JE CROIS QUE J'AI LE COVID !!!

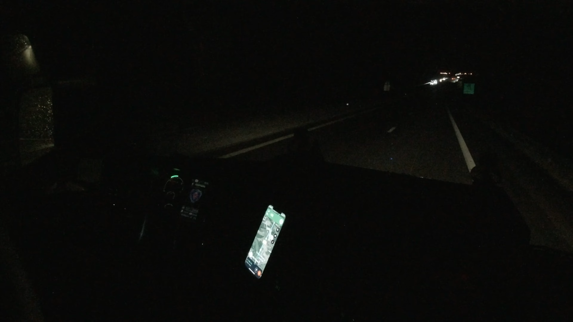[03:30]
Voilà, c'est pas terrible, hein. L'autoroute de nuit. Oh, la chose qui est positive sur les autoroutes belges, ben c'est ça, tu vois, c'est l'éclairage nocturne. Ça, c'est cool. Hein, tu vois, là, je monte pas.
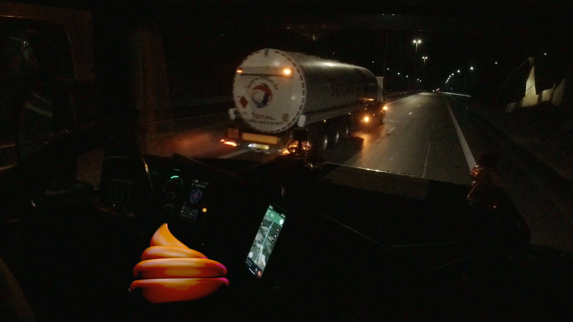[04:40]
Ben, citerne me doux. Incroyable. Bon, après, hein, voilà, ben, j'y vais tout doucement. Les 160 bornes, ben, je pense que je vais mettre deux petites heures. En espérant qu'il n'y ait pas trop de bouchons. Sinon, bah, peut-être ce soir, c'est encore un découché pas loin de la maison.
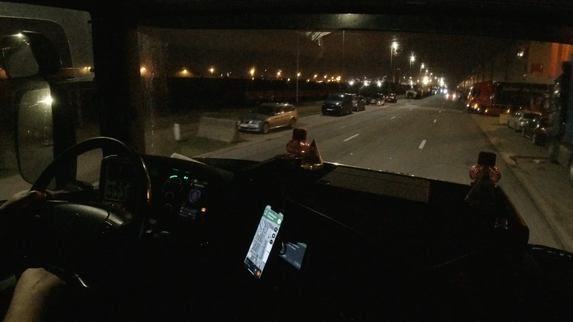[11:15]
Automatiquement, hein, bah, quand tu passes au cul des camions, une tarose de saloperie, tu vois. L'espèce d'eau boueuse, des petites gouttelettes, elles sèchent instantanément. Bon, il est où là ce transporteur? Il est où la rue?
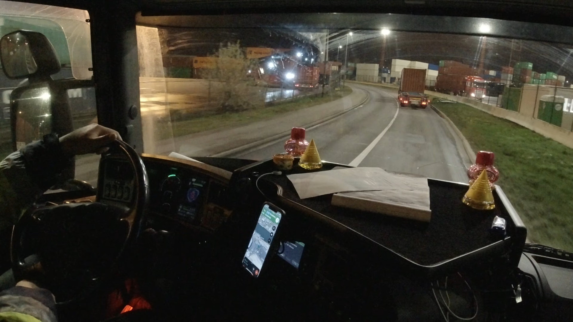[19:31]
On est le 5 janvier. Franchement, j'ai l'impression que la Belgique a pas encore démarré. S'il n'y a pas de monde. Et il est 7h30. D'habitude, c'est blindé. Franchement, c'est blindé de monde. À cette heure-ci. Hein. Dans 300 mètres, prendre à gauche. C'est bizarre.
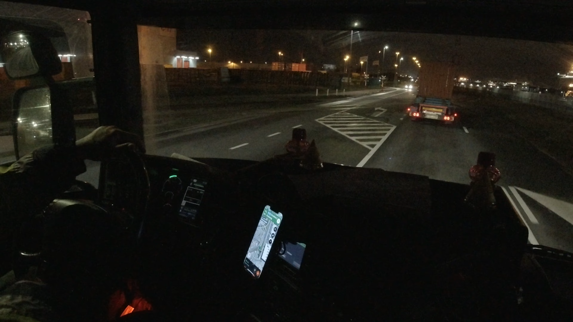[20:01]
Gauche, à gauche. Mais normalement, je prends à droite pour aller au 900. Pour écouter le GPS.
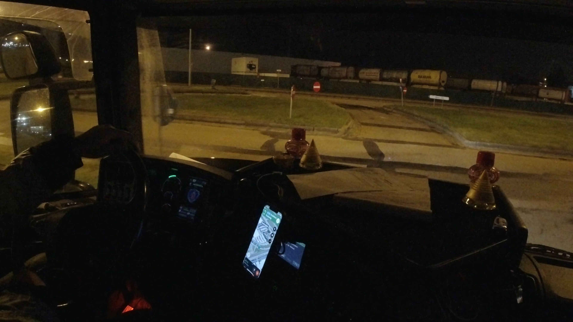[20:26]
Il y a une usine chimique là quelque part là qui est en train de faire ça chlingue. Franchement ça chlingue.
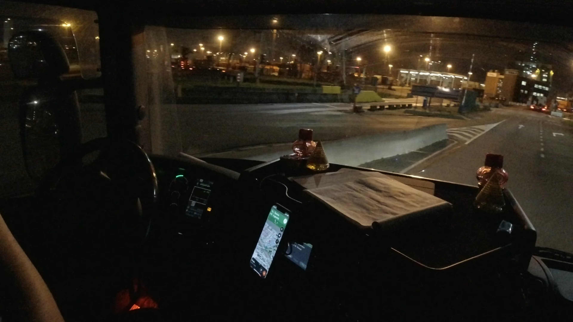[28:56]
Maintenant faut voir sur le parking. Oh, ça va. Ça va. Ah, c'est cool.
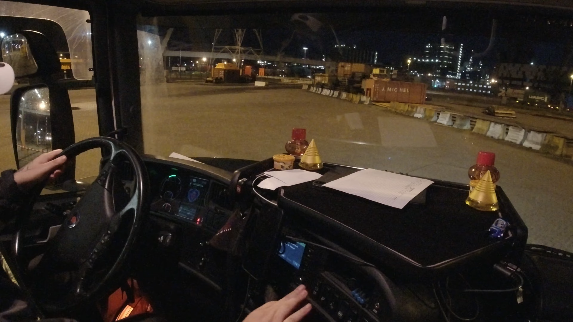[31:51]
Parking B. Au parking B, voie de gauche.